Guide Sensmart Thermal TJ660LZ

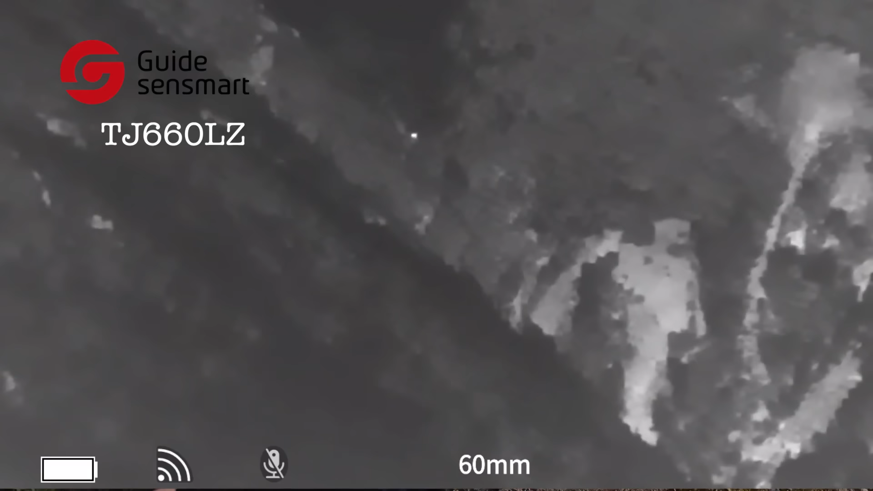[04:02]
That's amazing. And you wouldn't pick that deer up with your binoculars because it's too sort of dark and dingy,
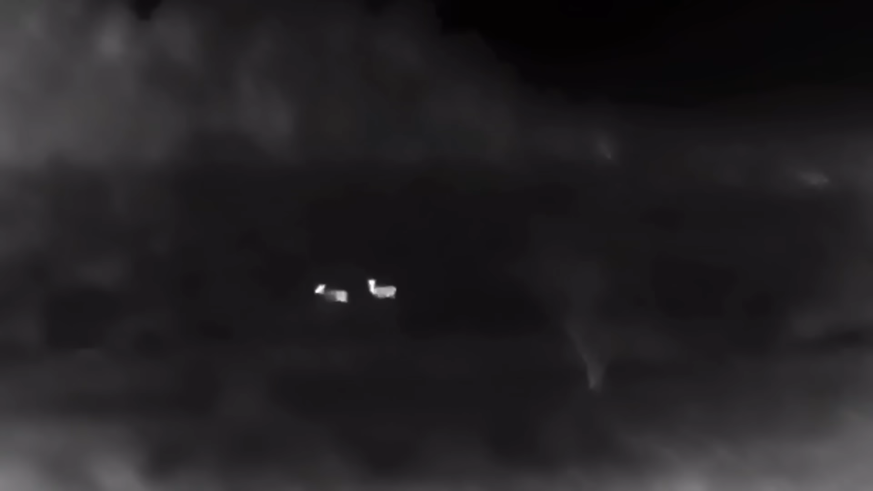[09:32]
That's a couple more, about 750.